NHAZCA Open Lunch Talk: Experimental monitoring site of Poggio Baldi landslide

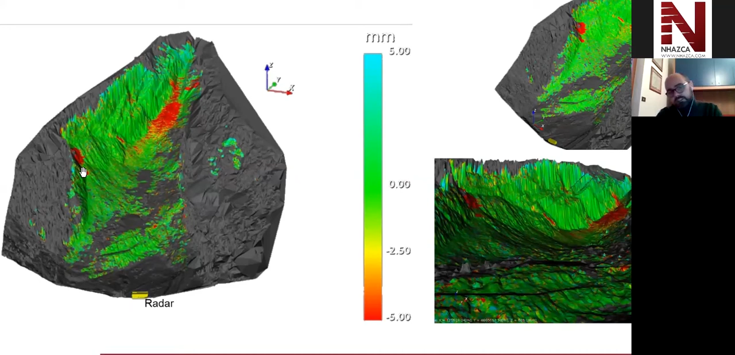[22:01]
In addition, it was moving with a cumulative displacement of about 5 mm toward the sensor. In addition, also a limited portion of the scarf, in the right flank of the scarf, was moving.
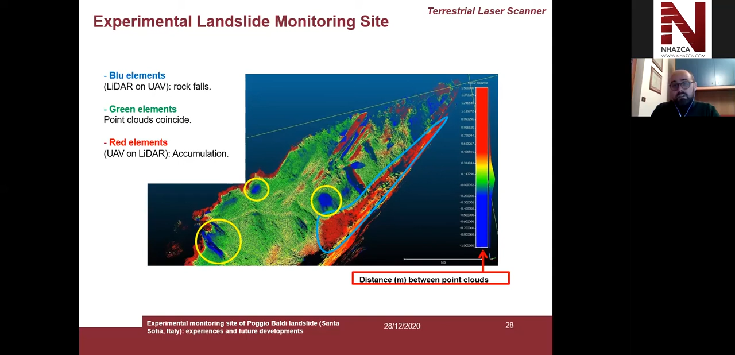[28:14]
But in the same time, we can show you blue elements where we have a loss of material. So, in other words, where we detected a rockfall and red elements where we have an accumulation. So, this is very important.